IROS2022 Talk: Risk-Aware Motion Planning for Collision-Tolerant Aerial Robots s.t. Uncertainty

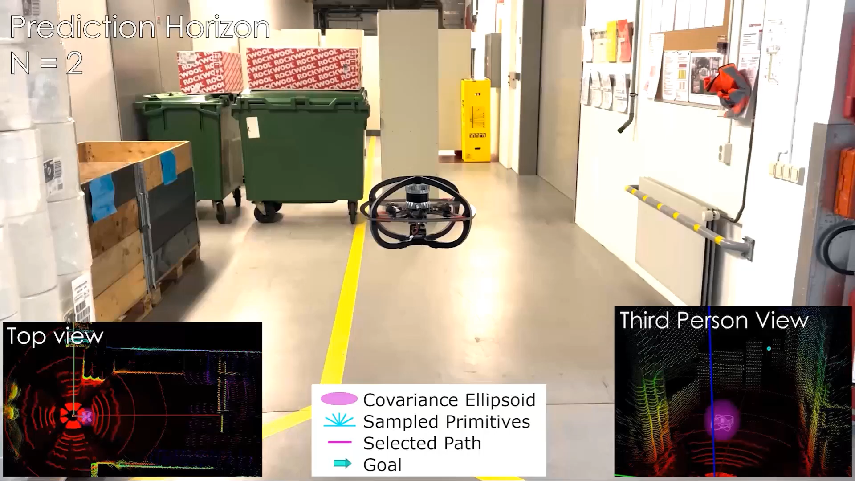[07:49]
As can be seen in the video, after takeoff, the planner is triggered, and the robot safely traverses the first of the three passages.
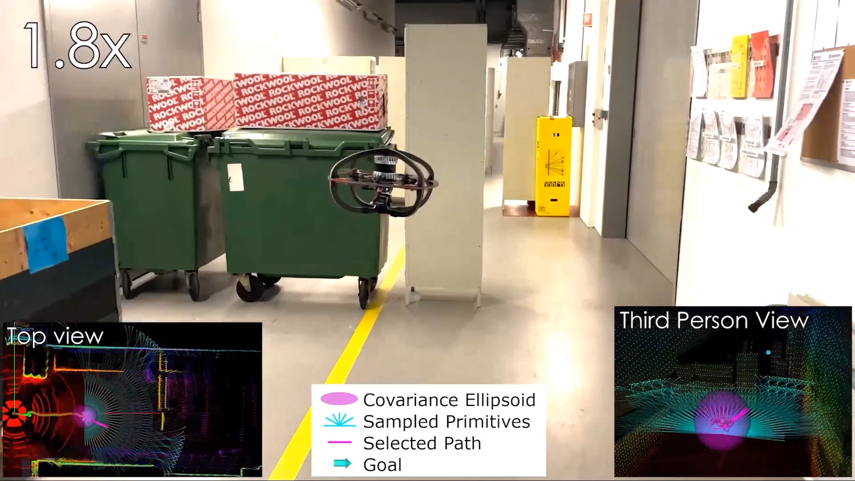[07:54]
While approaching the second gap, the traveling speed is reduced as described in the previous slides, and increased again before the robot reaches the final gap.
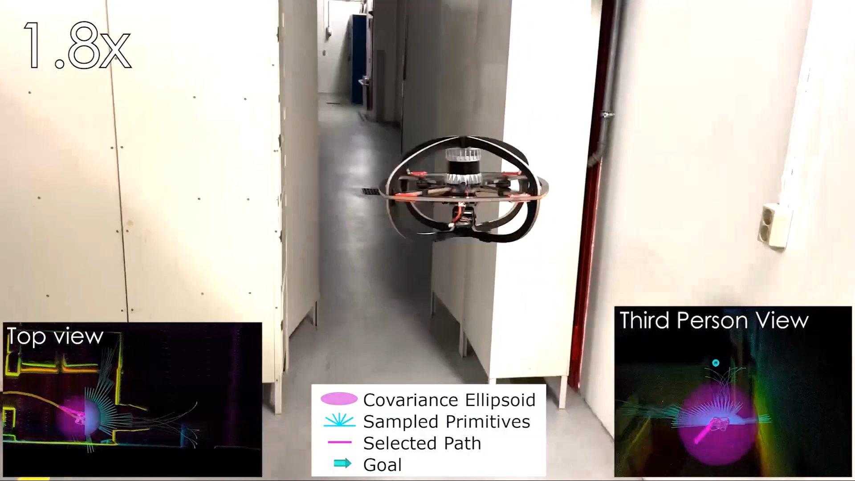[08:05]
In this case, all the generated paths result in collision when considering uncertainty,
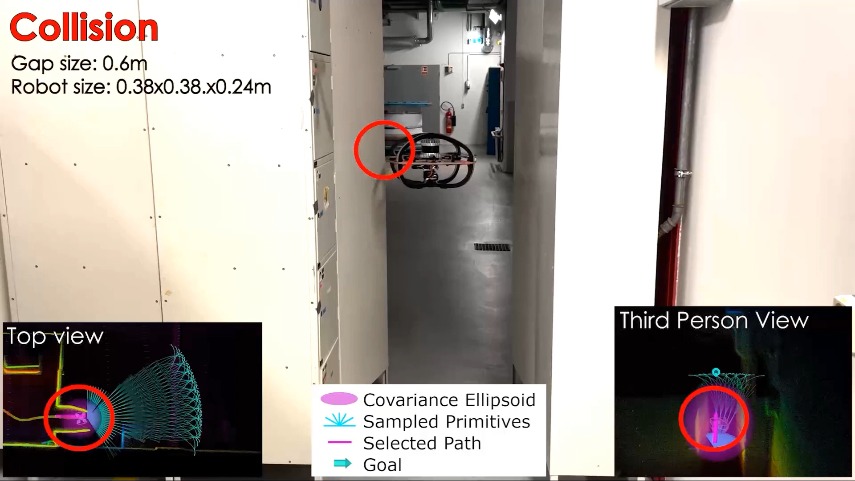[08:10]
and the robot must accept a possibly colliding path to be able to reach the goal location.